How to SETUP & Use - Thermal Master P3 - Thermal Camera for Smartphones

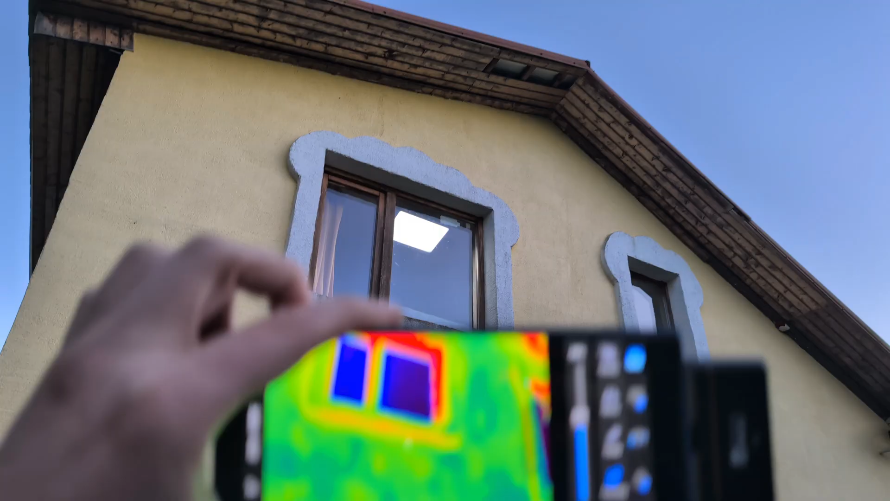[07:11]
again so you see how massive problems on my house here
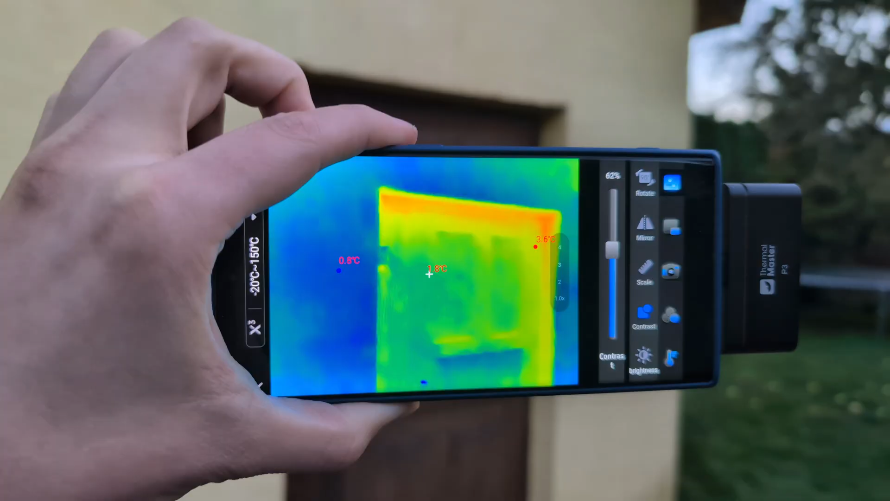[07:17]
On screen: min 0.8°C
again little it does the doors as well so also it will display the temperatures
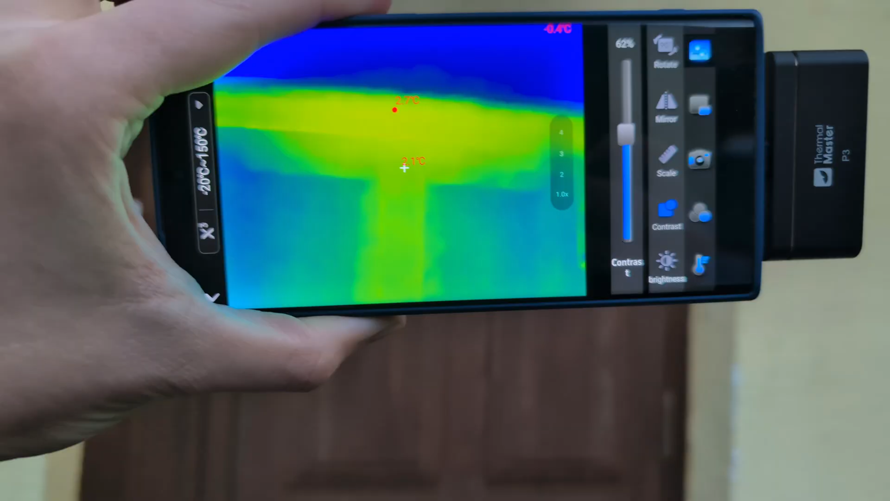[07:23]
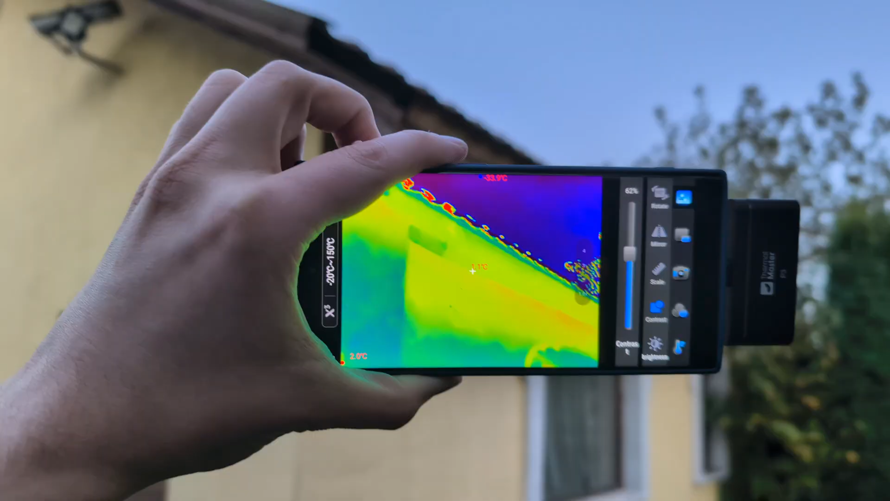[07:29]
again over here so literally i can actually check where i have lacking insulation and basically yeah
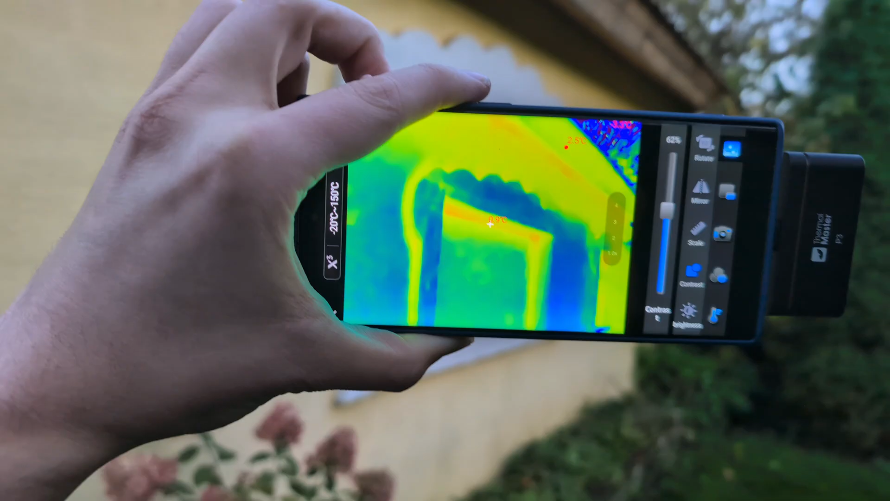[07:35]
improve there also if you are using this camera to do home inspections to see where you need extra insulation
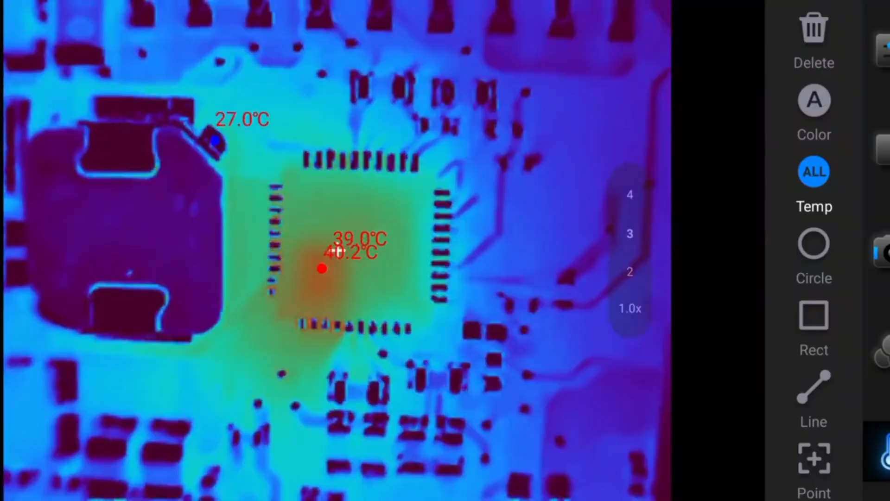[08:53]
like through the camera so you can see how this chip is essentially turning on and off and also emptying heat and how well this camera can actually pick up the heat signature and if we manually increase the contrast as you see how better it gets exposed and how the heat actually travels through
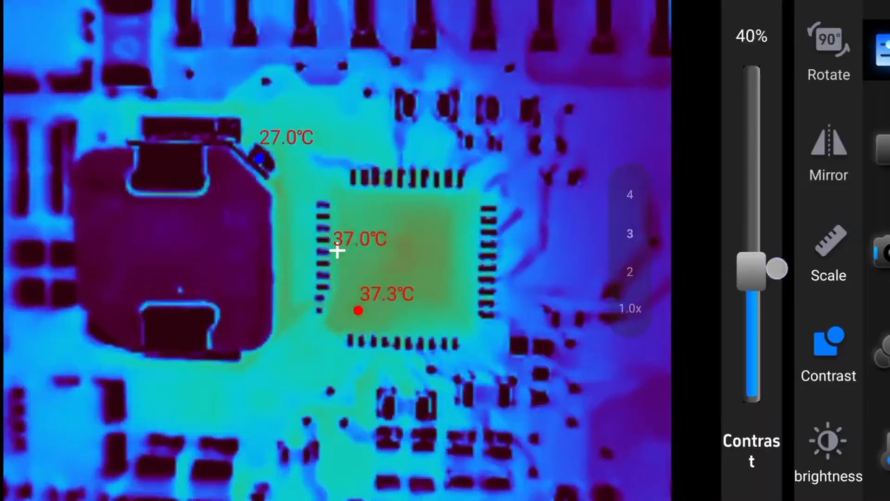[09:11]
On screen: spot 37.0°C, max 37.3°C
here so yeah absolutely insane detail
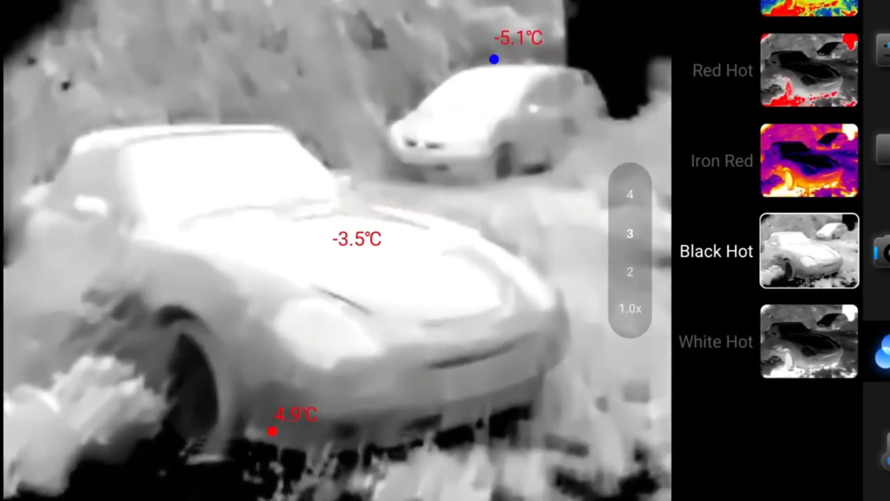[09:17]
On screen: spot -3.5°C, min -5.1°C
and next i'm walking around in complete darkness using this night vision mode essentially so this black hot so make sure to
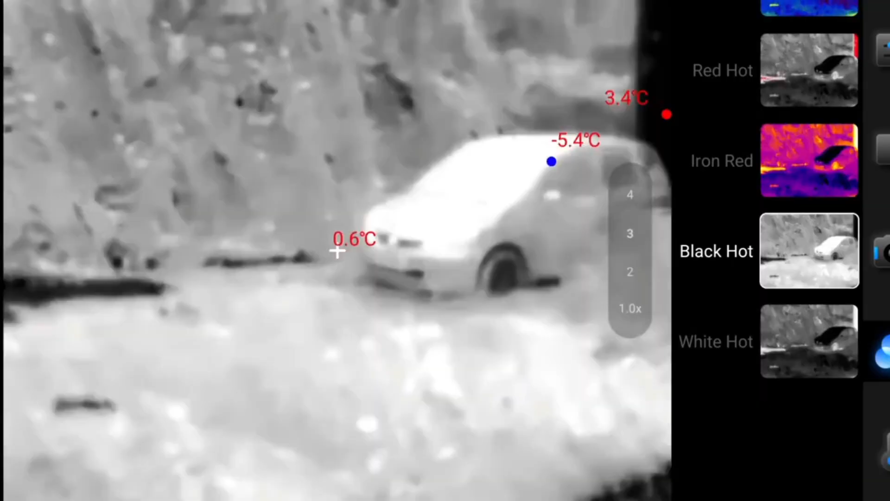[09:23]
On screen: spot 0.6°C, max 3.4°C, min -5.4°C
enable that it's currently like 2am i can't really see anything outside i'm simply looking
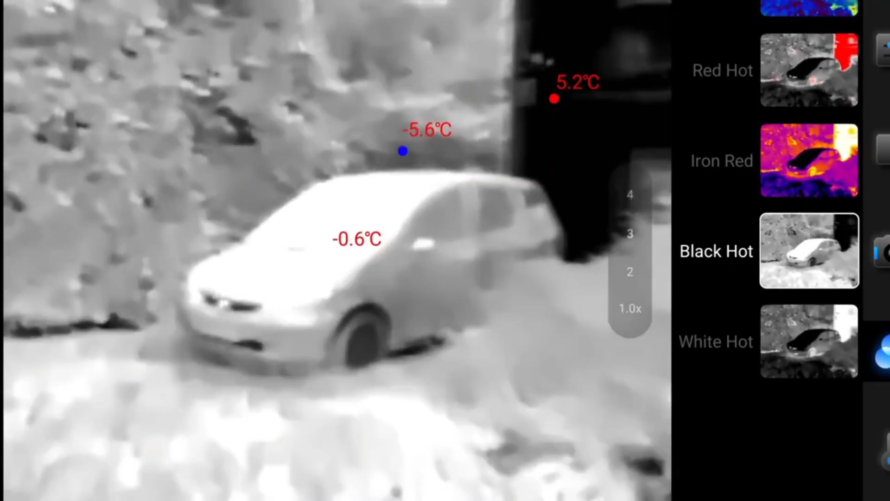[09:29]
On screen: spot -0.6°C, max 5.2°C, min -5.6°C
in my phone screen and simply walking around now so yeah just looking in my phone
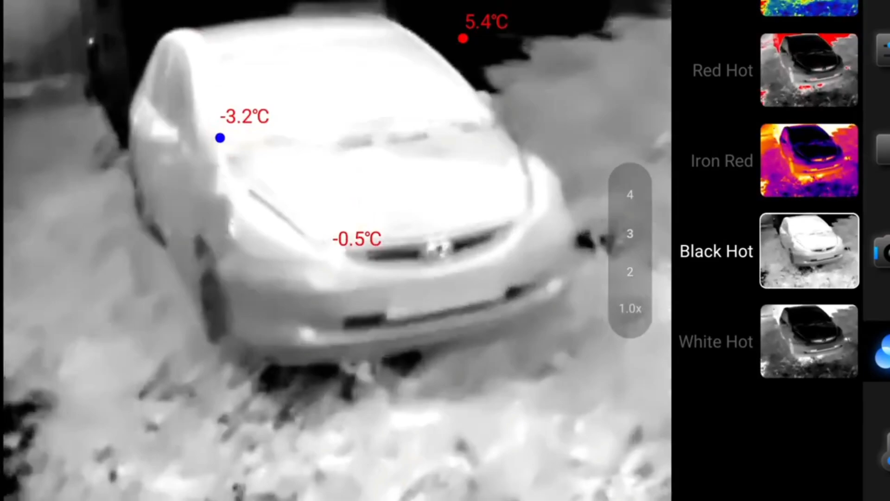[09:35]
screen using this camera and also if we check what kind of details we can actually capture in like
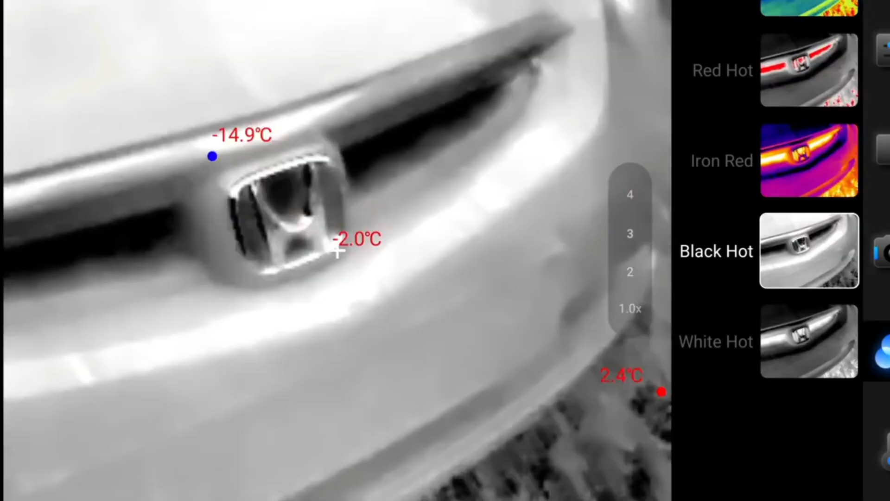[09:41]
On screen: spot -2.0°C, max 2.4°C, min -14.9°C
complete darkness so you see it's absolutely insane what we can actually do with this camera so
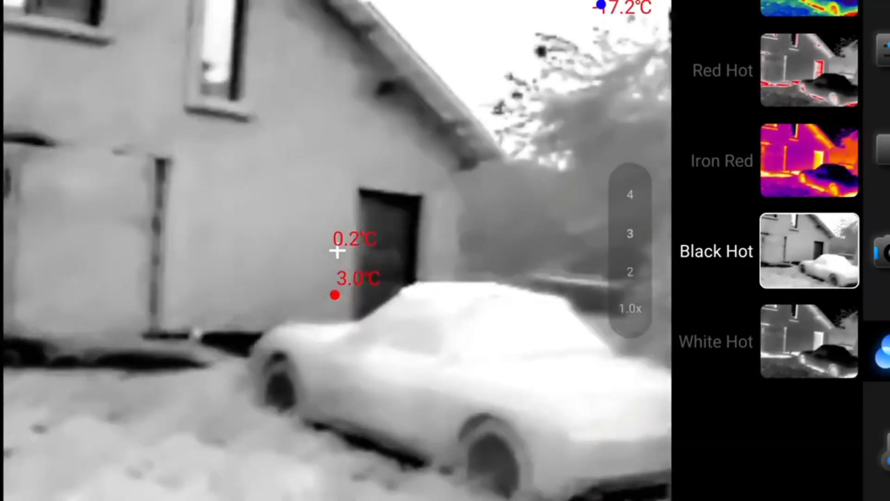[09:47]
On screen: spot 0.2°C
yeah again it's complete darkness i can't really see anything here at the moment absolutely
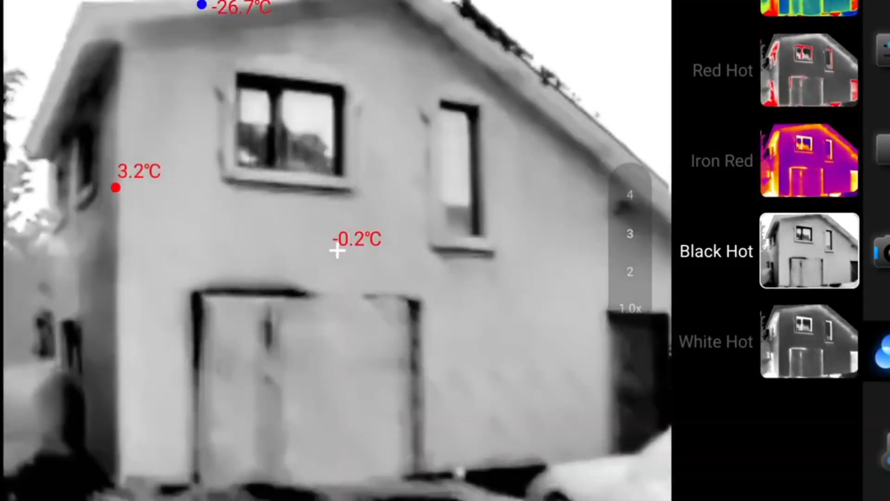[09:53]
On screen: spot -0.2°C, max 3.2°C, min -26.7°C
insane also for example if you are a palm bear you can easily use this camera also to detect any